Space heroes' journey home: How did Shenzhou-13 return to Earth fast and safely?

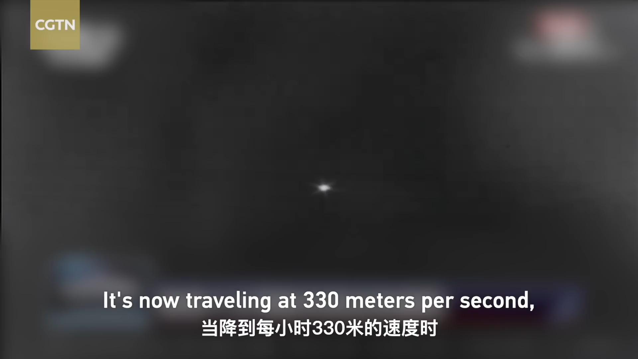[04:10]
It's now traveling at 330 meters per second. And telecommunications have been restored.